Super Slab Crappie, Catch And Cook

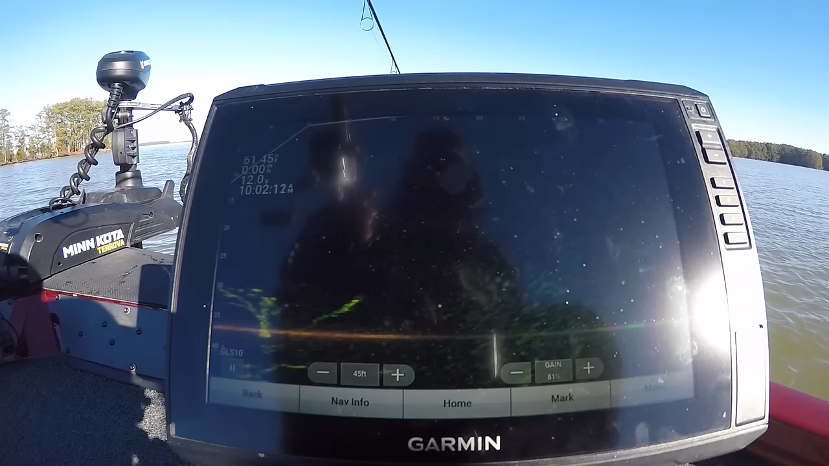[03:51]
And you got to put it right on them. I dropped the first one, I dropped right by them. You can see my jig and minnow going down right there, right on top of them. We got it on spot lock, so it should hold us here. All we should have to do is, if we can get it down right there amongst them fish, another one should take it. And that should put us pretty close. You don't want to fish under a crappie because the eye is the top of the head. But sometimes you can drop it below them and pull it up and they'll take it. We ain't right on them, but we close. I don't know if one's going to come out there and get it in or not.
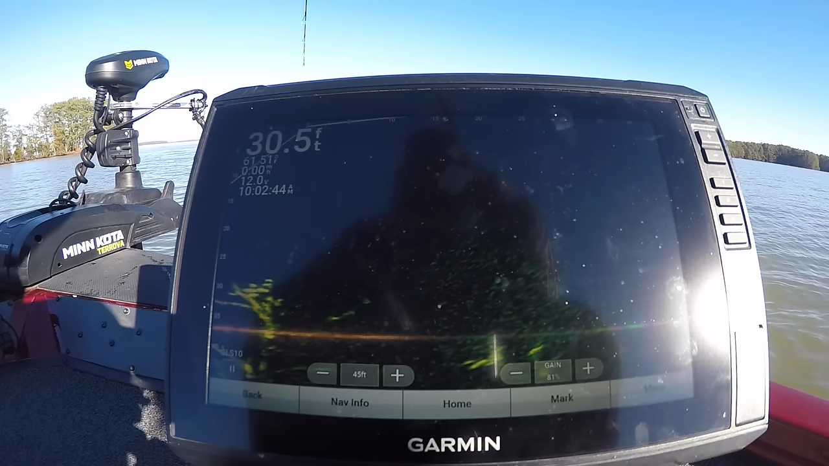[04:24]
On screen: depth 30.5 ft
See them moving around? Tell you, you got to put it within a foot of him before he take it. He ain't going to come over there and get it. We got it within a couple foot of him, but it ain't right on him. Bait there. I can see him moving. There comes one.
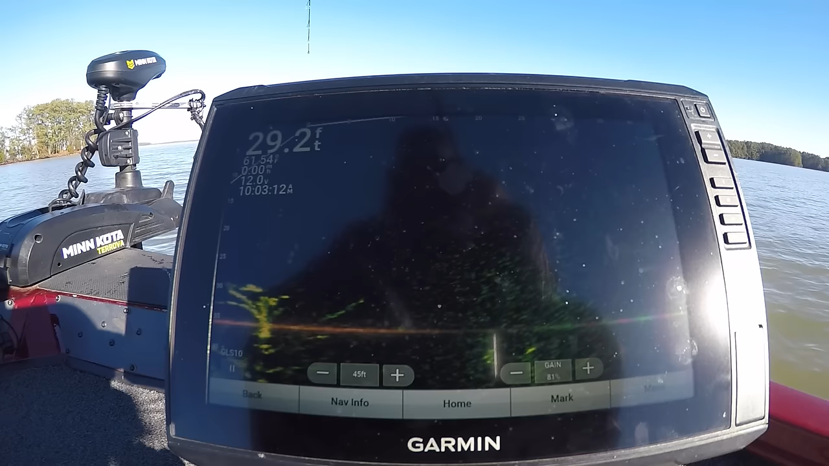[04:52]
On screen: depth 29.2 ft
There comes one coming to get it. He's on it. Oh, I missed him. Dad, blame it. I jerked too quick.
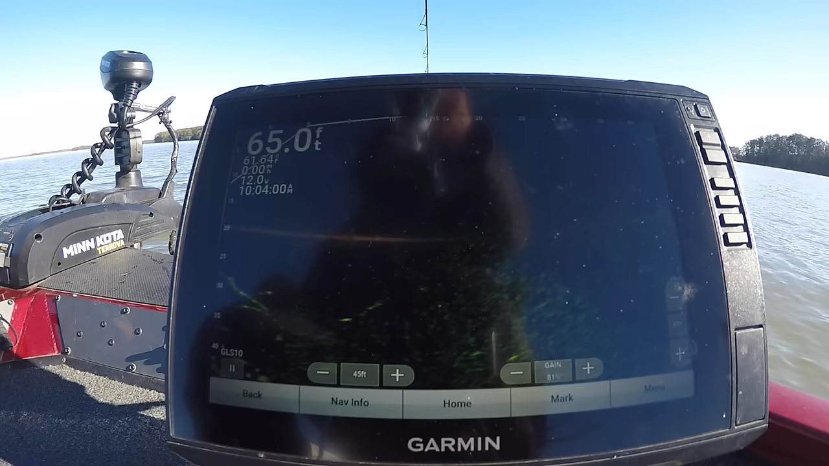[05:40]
On screen: depth 65.0 ft
That time I watched the fish run up there to it and set the hook too quick. What I done instead of waiting.
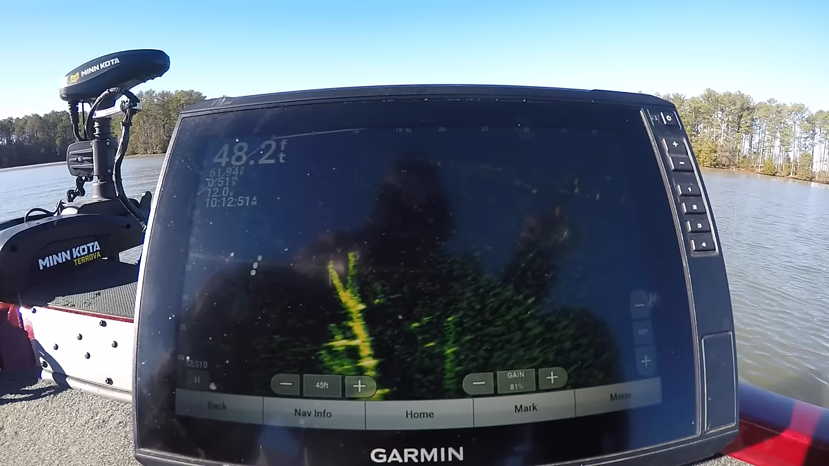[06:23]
On screen: depth 48.2 ft
I see him swimming around out there, looking at it. He ain't taking it, though.
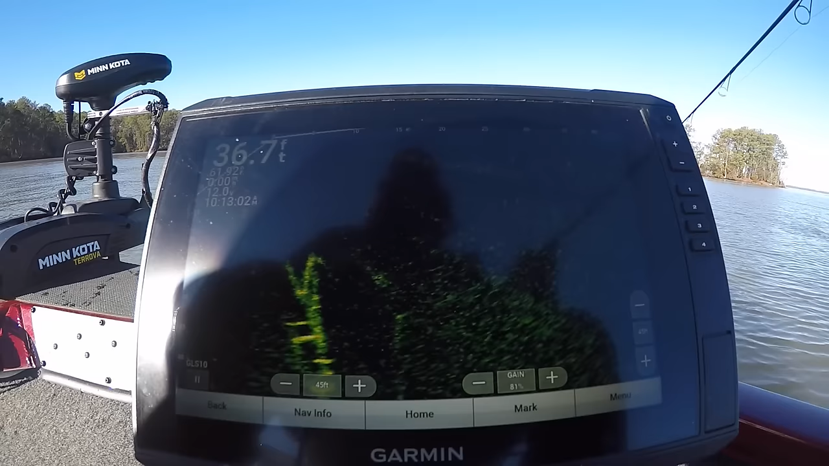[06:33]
On screen: depth 36.7 ft
Definitely looking at it. There he goes. There he goes. Got him. Got him.
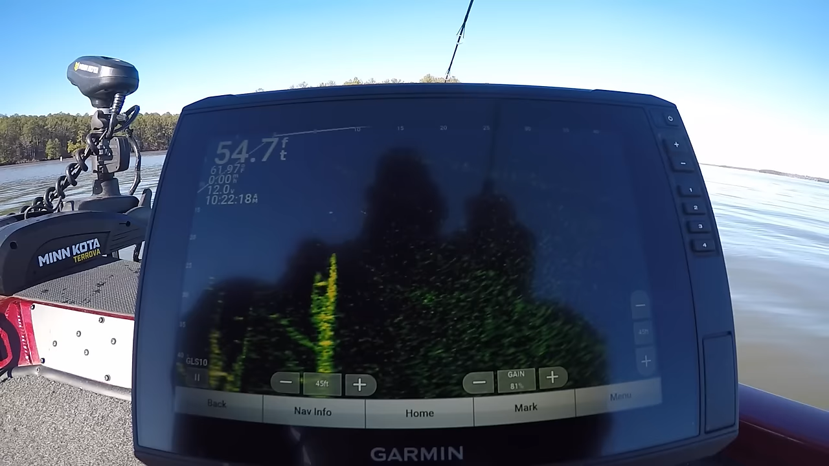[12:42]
On screen: depth 54.7 ft
I see one in the front up there about 5 foot. I'm back down here. I need to be up there. Let's ease that thing on up. I see some more down in there too though. Right up yonder about 5 foot, 6, 8, 10 foot up. You gotta put it on him now. It ain't gonna bite unless you put it on him. I'll see some right now. We're gonna catch one of these if I get to them. They're in that tree. Right there. They're looking at it.
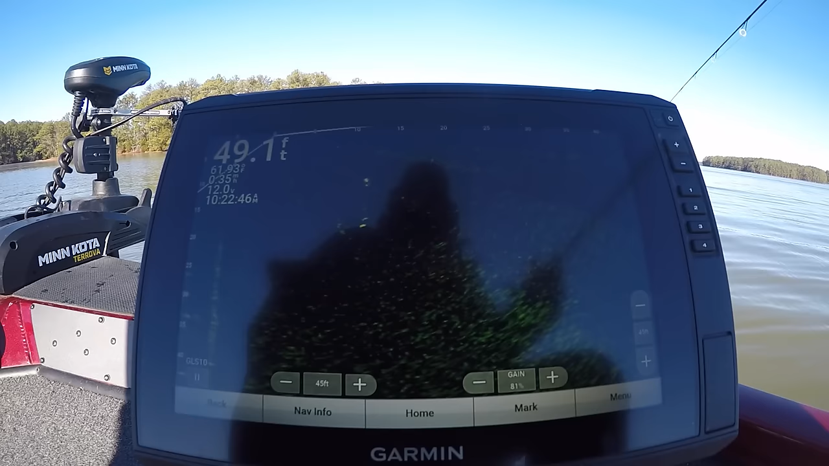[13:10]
On screen: depth 49.1 ft
Turn back.
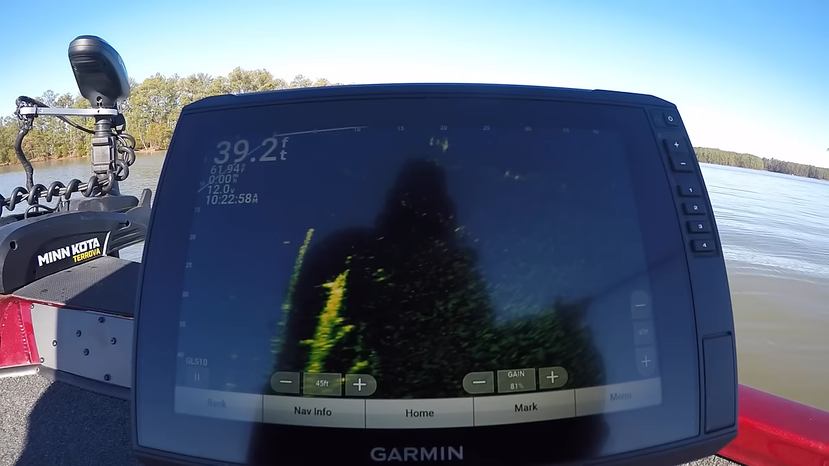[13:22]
On screen: depth 39.2 ft
I don't see my jig now. We got one in contact with my jig. There he is. He hit it. Got him.
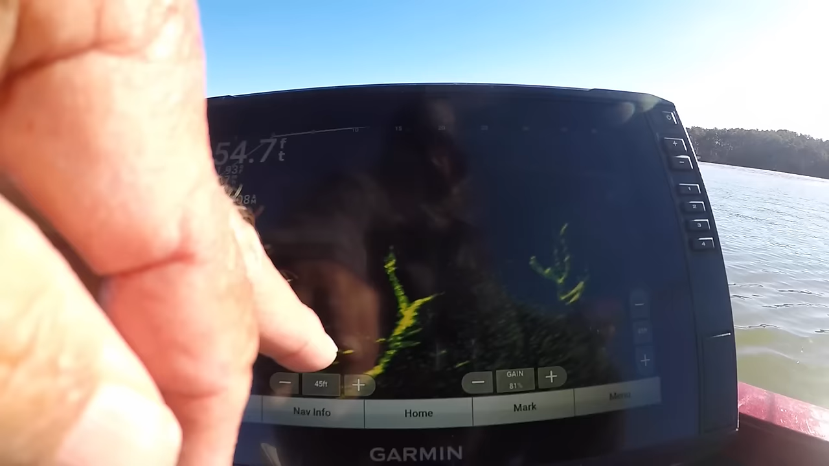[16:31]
You see right in there, there's about 5 or 6 crappies right there on it, on the bottom of that tree. Let's drop, they look like small ones though, and smaller fish.
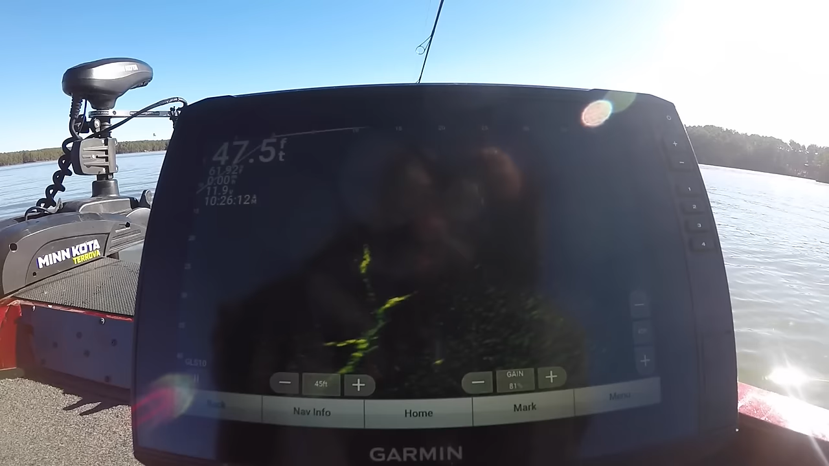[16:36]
Let's drop down and see if we can catch one of the small ones. There it goes down, see it? It's hard to get, you got to keep moving your, well, we got current today.
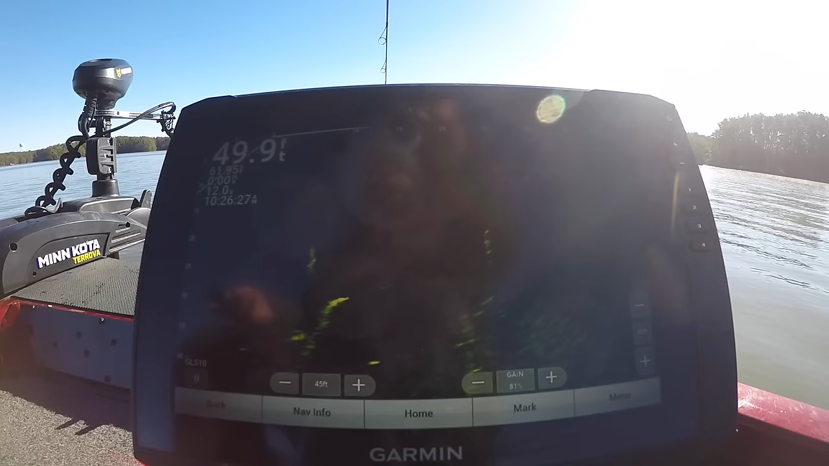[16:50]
Something's pulling me around here. Current.